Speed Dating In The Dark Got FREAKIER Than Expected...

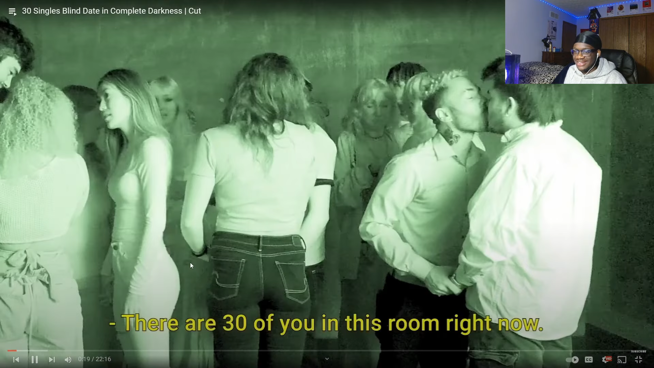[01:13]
There are 30 of you in this room right now.
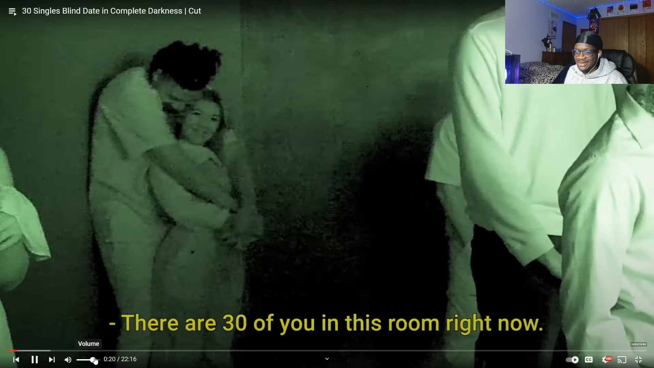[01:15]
Dang, they're already getting booed up, bro. I respect it, dog.
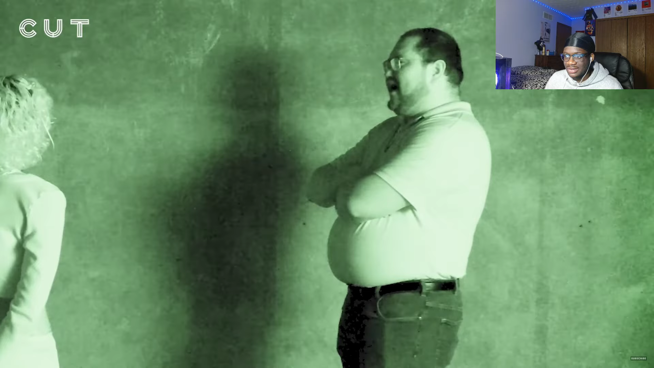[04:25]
I mean, at the very least, y'all sound interesting. Y'all sound fun. How worried She's are She's shaking her head. She's shaking her head. She's like, no, no. Oh my goodness. You guys, bro.
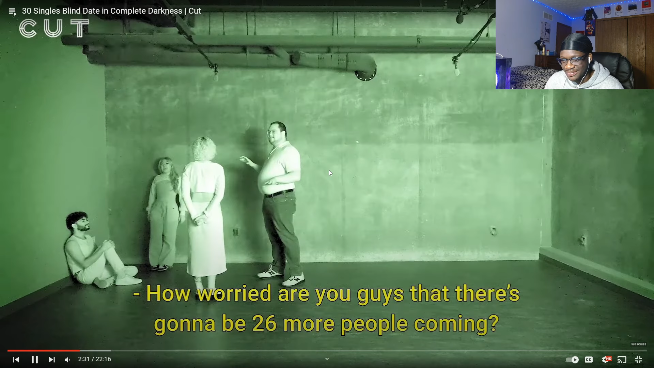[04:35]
That there's gonna be 26 more people wait, coming. There's 26 at the same concurrently? Yes.
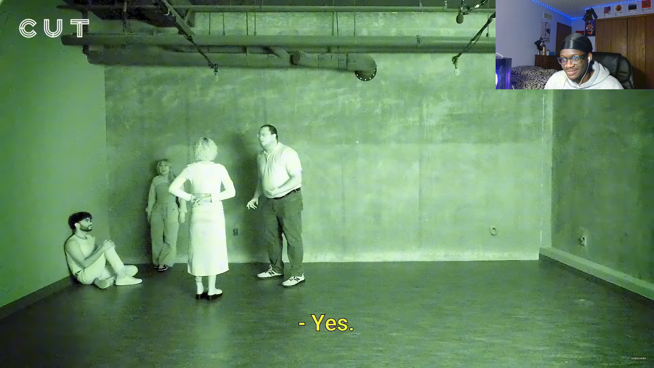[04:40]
Oh god. Should I go four more? Oh, another person. Hi. What's your name?
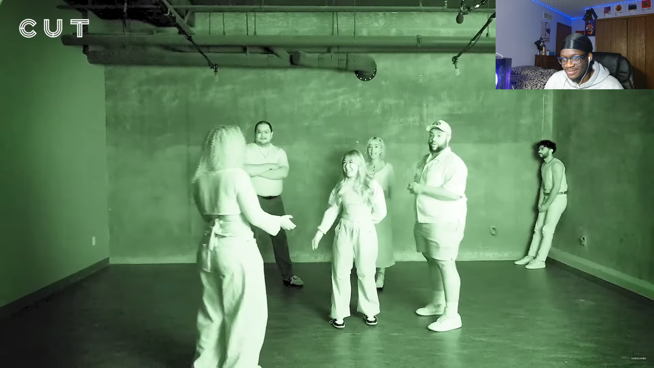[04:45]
Okay. I'm Rainbow. Most of the time people are attracted to me. Dang, Rainbow! Shoot! You look fine as freak. Let me lock. I'm locked in now. Hold on, bro.
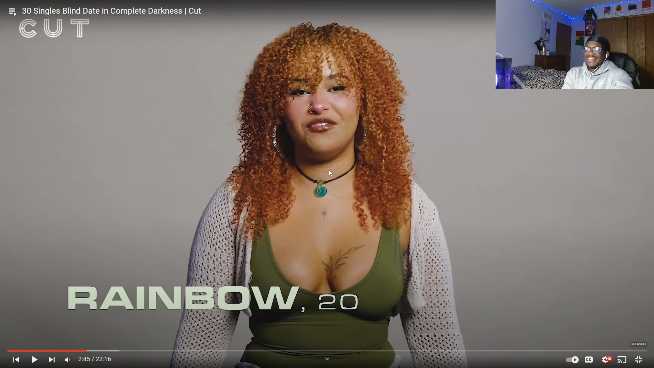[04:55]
Let me roll up my sleeves, but I'm locked in. Now, Rainbow, how you doing? Oh, my. Y'all see that, fam? Physically, but I never really know how people think about me past my physical appearance. Rainbow, you sound adorable.
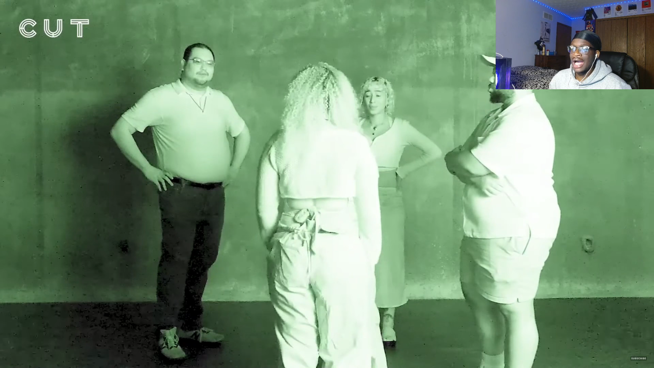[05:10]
I'm not gonna lie, Rainbow. Wait, if they're in complete darkness, how is he making eye contact with her, bro? Am I tripping? So I have a kind of big personality, like they're making... but I think I get away with it because most people are like, well, at least she's pretty, you know?
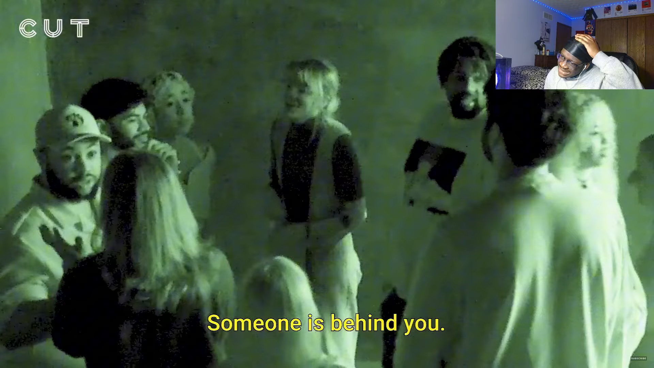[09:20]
Someone's is it Dungeons and Dragons? What is it? One person just entered. Oh, what? Another person.
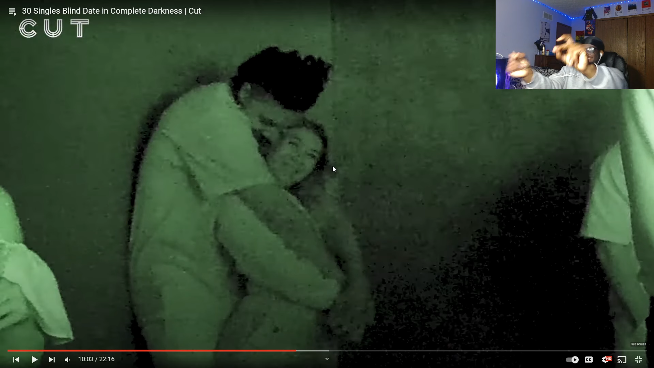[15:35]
Ooh, bro. You know, I like that hit it off instantly, fam. He in the corner with his girl. Oh, my goodness, man. That's beautiful, bro. There are 30 of you in this room right now. Lock hands with the person you want to continue talking to. Okay. Yo, this man, whatever her name is, I think Rainbow. Yeah, Rainbow. I'll never forget your name, baby girl.
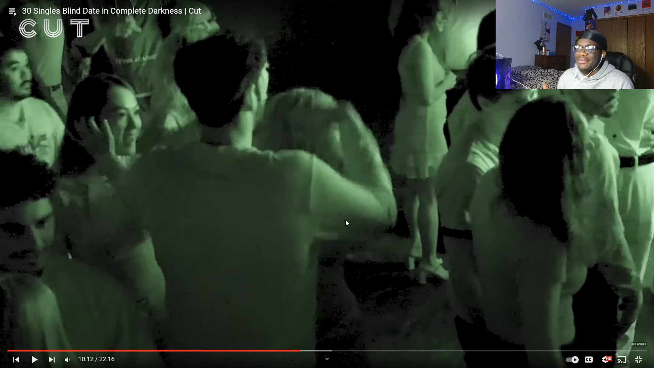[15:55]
Rainbow was on this man body heavy. She smelled that Baccarat Rouge, bro. She was on it. I need to get that bottle. I'm gonna get it right now. You're eating bad, bro.
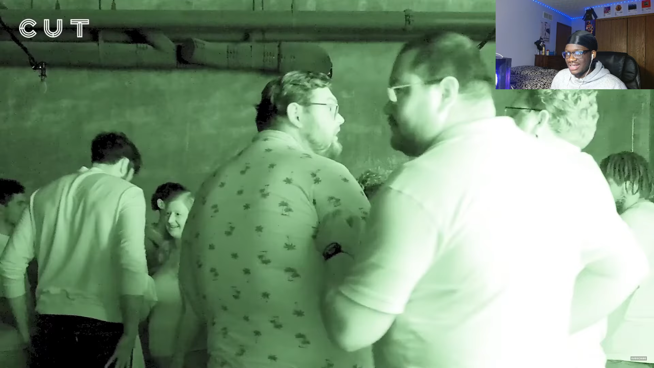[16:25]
Are you disappointed you didn't match with anyone? Bro, cause you in the corner like some antisocial loser, bro.